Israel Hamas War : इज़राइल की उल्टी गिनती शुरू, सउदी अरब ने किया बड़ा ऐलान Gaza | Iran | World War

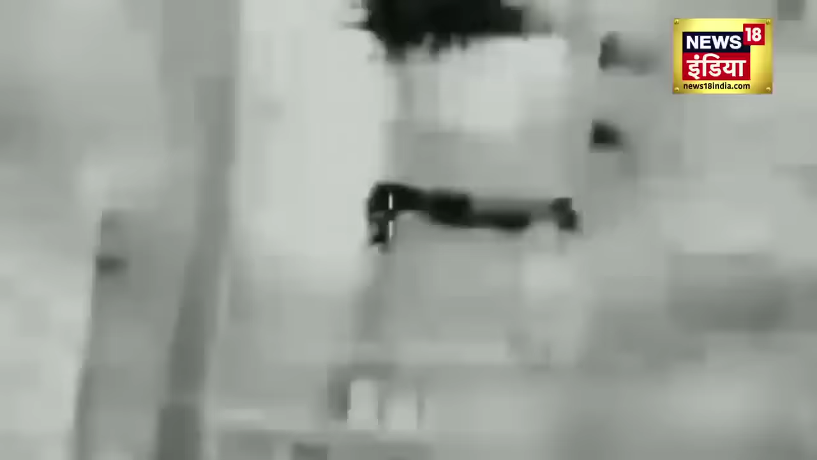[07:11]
इस्लामिक जिहाद अतंगवादी संगठन के सैन ने मुक्षाले को भी नश्ट कर दिया गया इसके अलावा, IDF ने हमास के कई बुनियादी ढांचे को भी बरबात कर दिया